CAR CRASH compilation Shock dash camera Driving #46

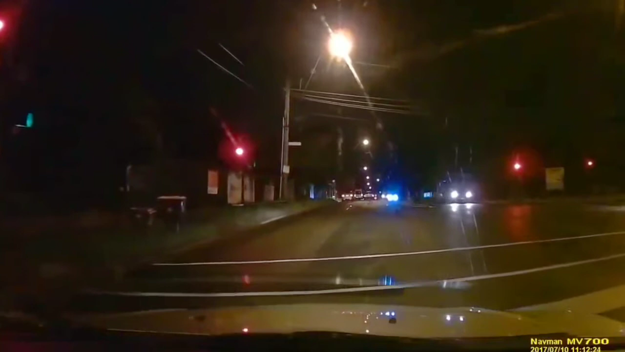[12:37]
Fuck, why didn't everybody just like go?
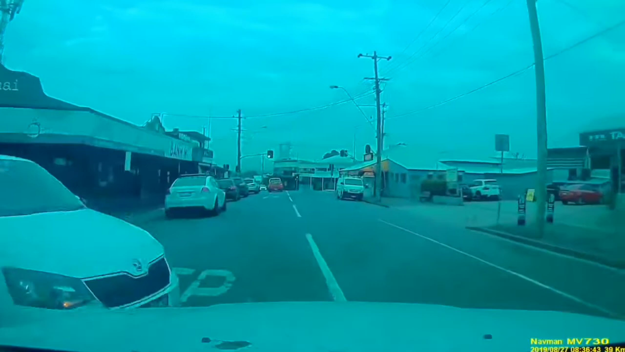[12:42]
Oh! Oh, jeez! Fucking hell. Holy Jesus. Oh, I thought I was gonna hit that for sure.
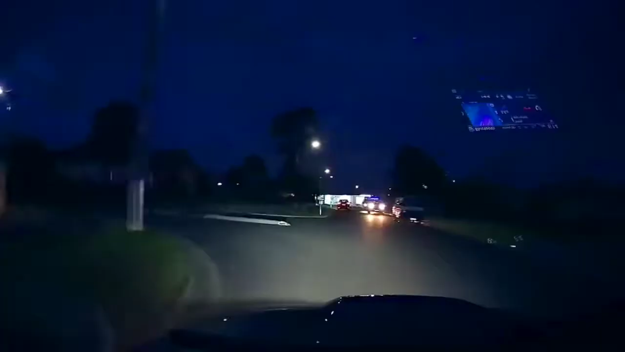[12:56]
Batman does and what Batman does best. Whoa, you did not have your lights on! You fucking turn your lights on!